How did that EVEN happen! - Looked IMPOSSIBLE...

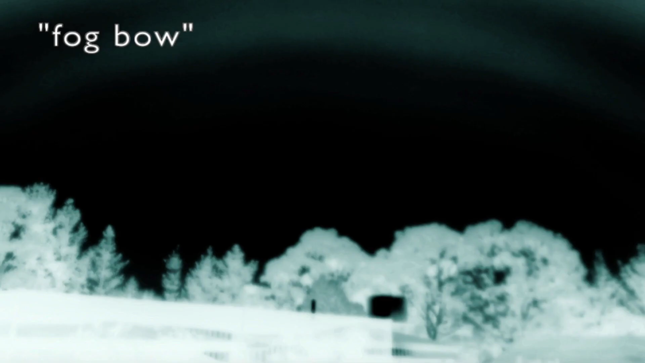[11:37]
like this one here here it is in an inverted format basically it's